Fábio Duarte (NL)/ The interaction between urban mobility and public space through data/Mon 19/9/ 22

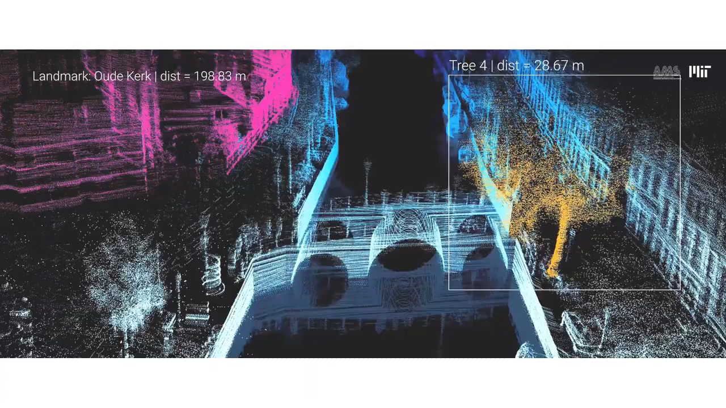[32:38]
Rowboat's onboard computer combines and processes all of the data and runs the rowboat software so it can successfully complete its mission plan.
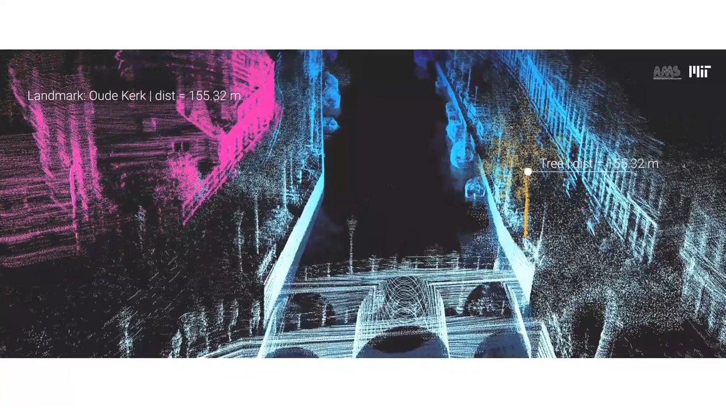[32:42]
After 5 years of development, testing and experimentation,